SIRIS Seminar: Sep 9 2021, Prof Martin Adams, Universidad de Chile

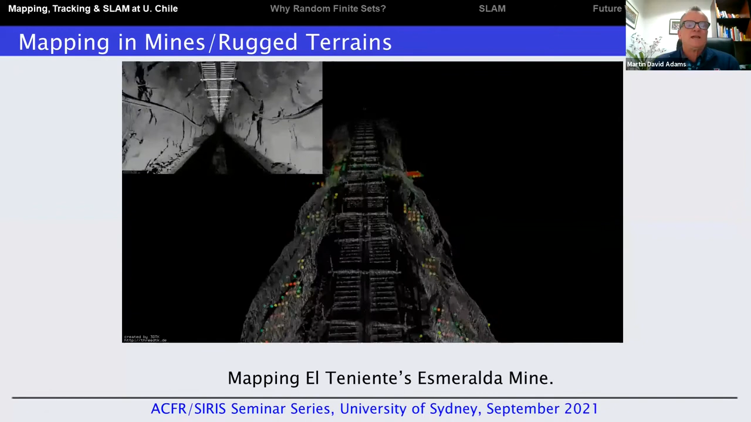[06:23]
which is obviously changing with time when it becomes loaded with material or even changes shape. And other more complicated ones can be really creating three-dimensional geometric underground maps of mines.
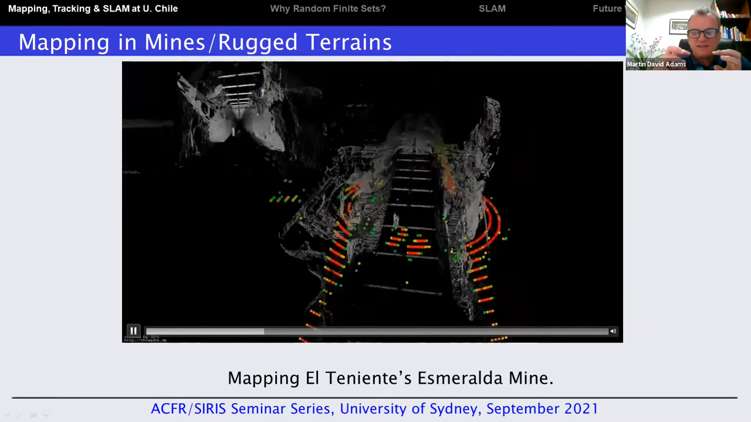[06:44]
And one of the challenges in this project was really stitching together static scans. So in this case, taken from 45 locations within a section of the El Teniente mine,
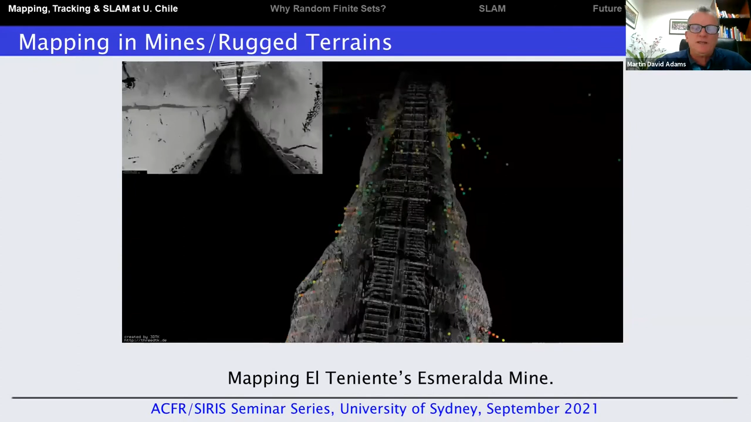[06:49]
or the Lieutenant mine, that translates to here in Chile, and actually registering it correctly, which does actually require a solution to the SLAM problem.
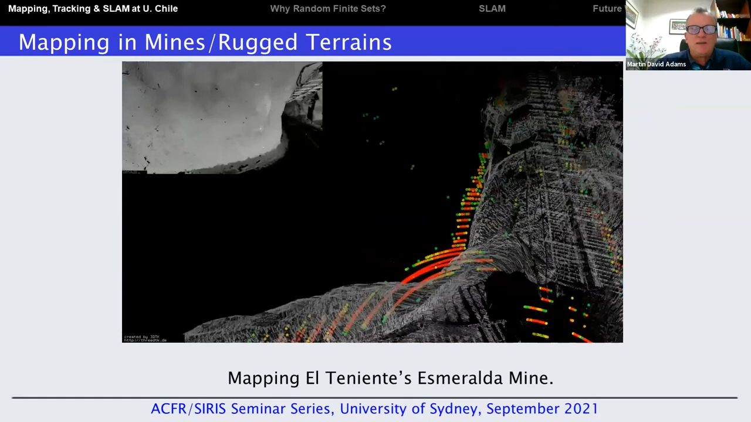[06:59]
So all of the white points you see here are laser returns,
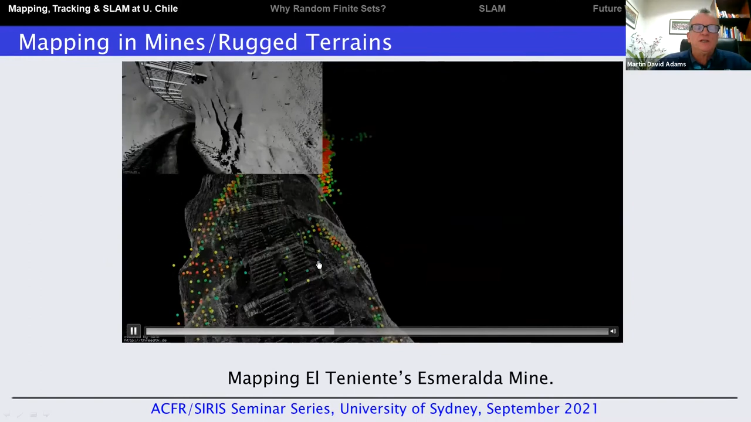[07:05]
and they're kind of rendered to look like a video in the top left here, but remember they're taken from static locations.
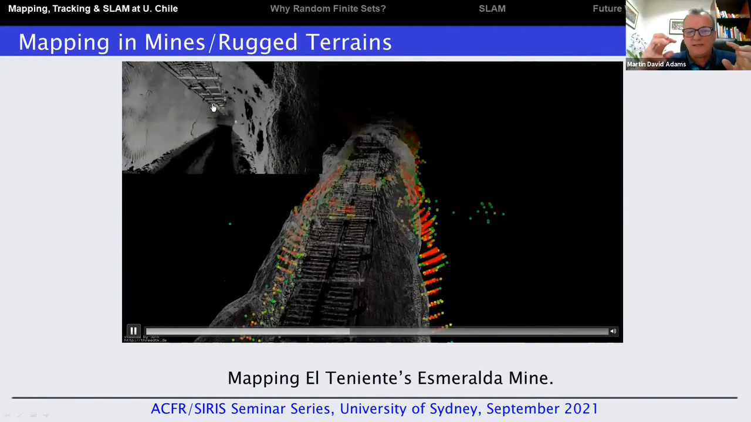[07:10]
And these colorful points are actually from the 2D radar that can sometimes be useful in helping us register the laser data, particularly when there are high levels of dust and so on.
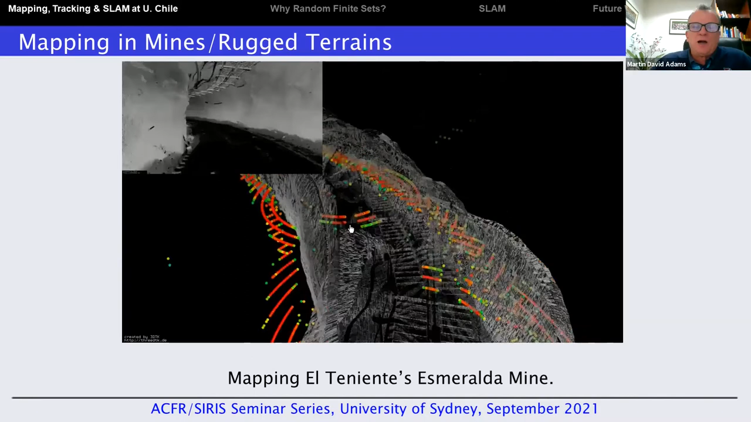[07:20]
Okay, here you can see the results of stitching together, if you like, static scans that you can see in the top here in order to try to get a consistent registered map of the environment.
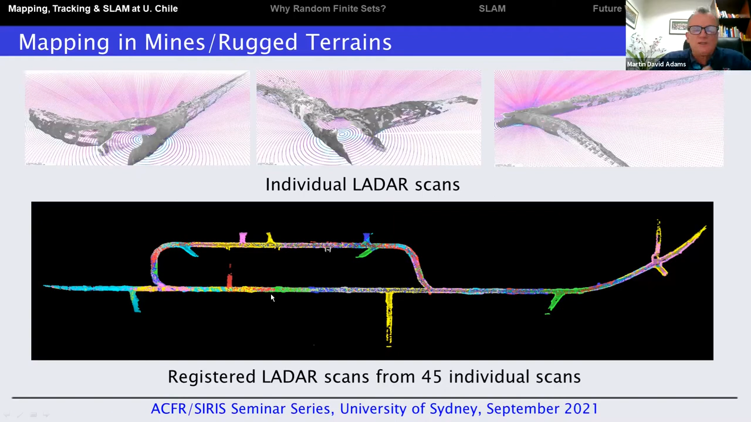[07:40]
So this is a plan view, the different colors corresponding to scans taken at different locations. And it's just shown as a different, from a different perspective here.
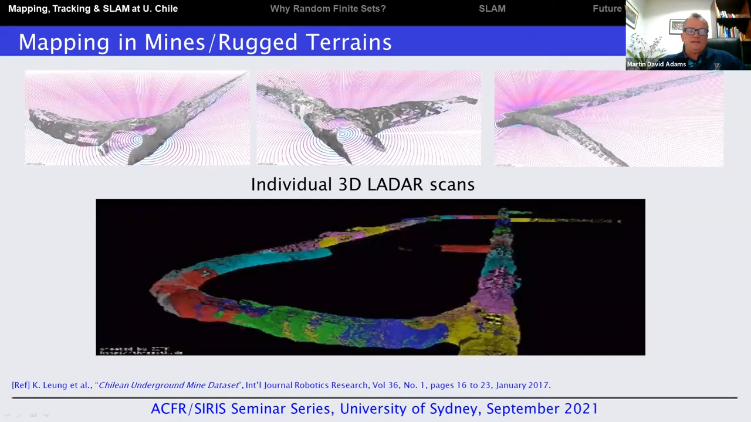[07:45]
A very different application, but maybe surprisingly mathematically quite similar in nature,
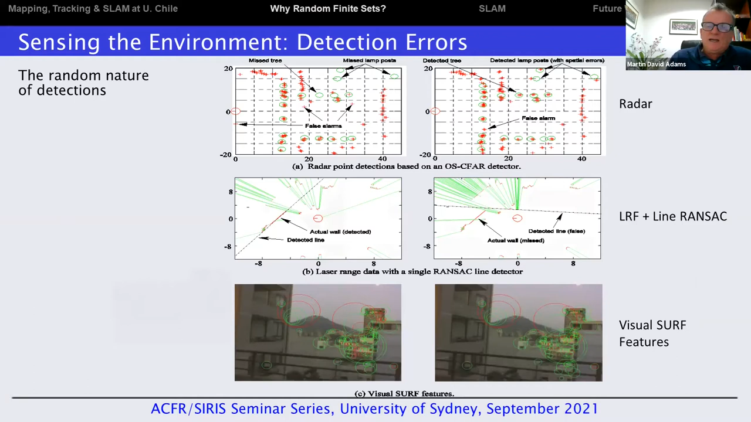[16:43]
Spatial uncertainty, of course, can be measured in meters. Detection uncertainty has no units at all. So there are different types of uncertainty. And it would be nice if we could come up with a paradigm, and I'm going to try to convince you that random finite sets is the paradigm, that can really deal with both in a truly joint manner.
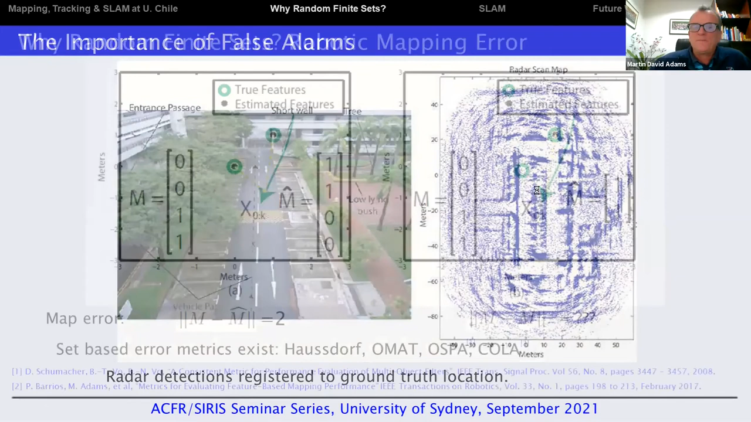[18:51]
we get these false alarms, maybe where the radar beam hits the road, or just simply noise causing false alarms as well. Now, the idea of random finite sets is that we would like to be able to come up with Bayesian or maximum likelihood based methods, so statistical based methods,
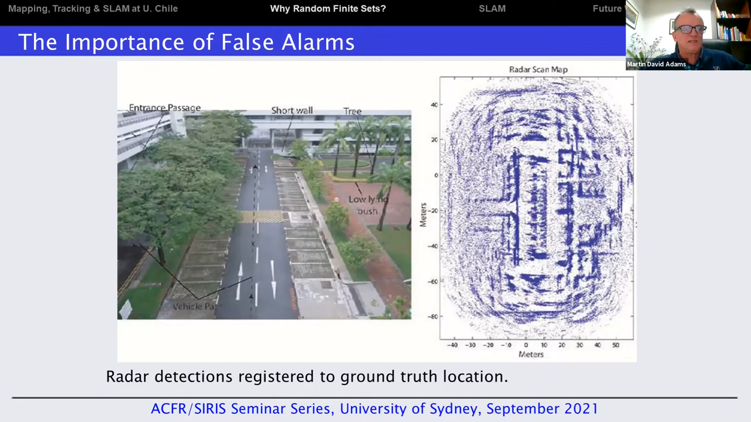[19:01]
to jointly be able to deal with these detection as well as spatial errors.